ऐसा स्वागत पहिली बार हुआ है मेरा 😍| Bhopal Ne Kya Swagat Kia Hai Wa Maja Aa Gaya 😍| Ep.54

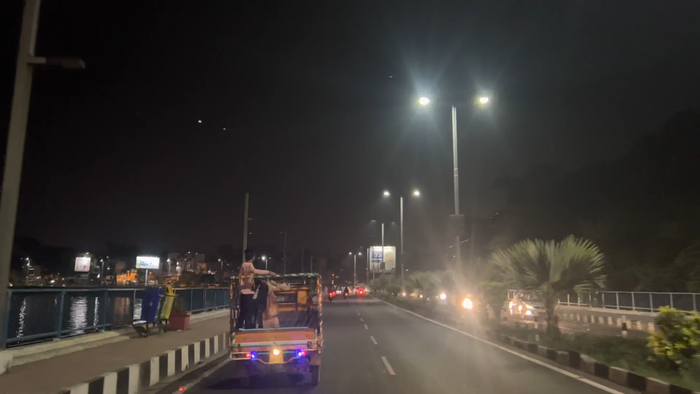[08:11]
मैं एक्चुअल में यहाँ पे क्या कर रहा हूँ और नाइट में मैं क्या, मतलब ये सिटी दिखाने की, मेरे नज़रिए से ये सिटी दिखाने का आपको प्रयत्न कर रहा हूँ, ट्राई कर रहा हूँ।
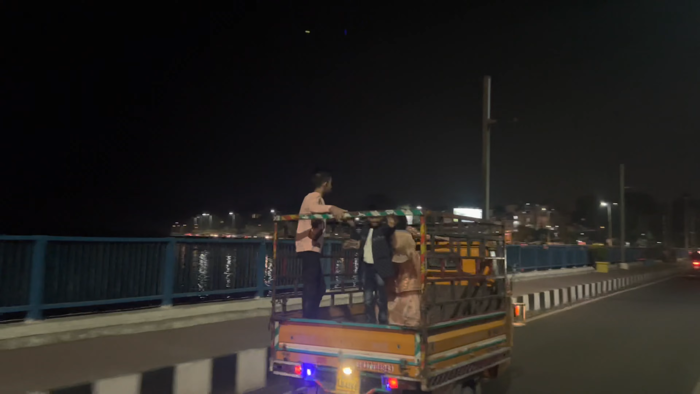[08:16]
तो दोस्तों यही वो ब्रिज जहाँ पर हम रुके, थोड़े से फोटोज ली जो कि आप इंस्टाग्राम पे देख लेंगे।
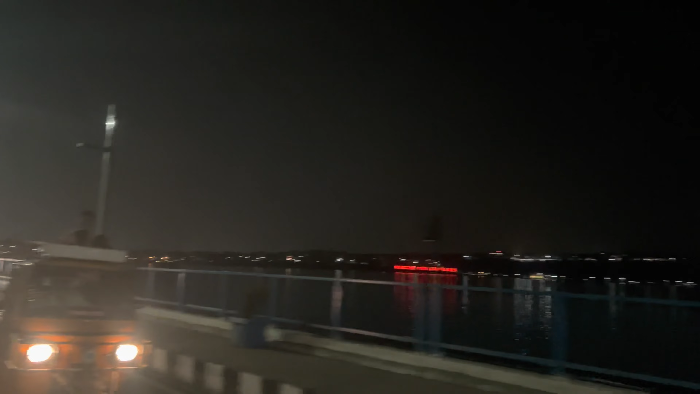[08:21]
बहुत ही सुंदर ब्रिज था और
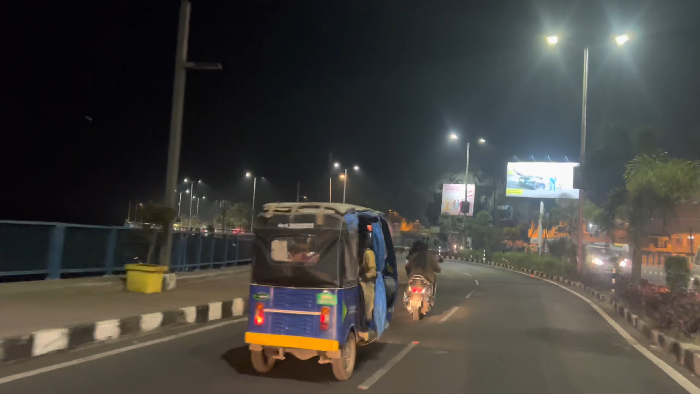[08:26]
उसके ऊपर जो लाइट भी लगाई थी ये भी बहुत ही बढ़िया लग रहा।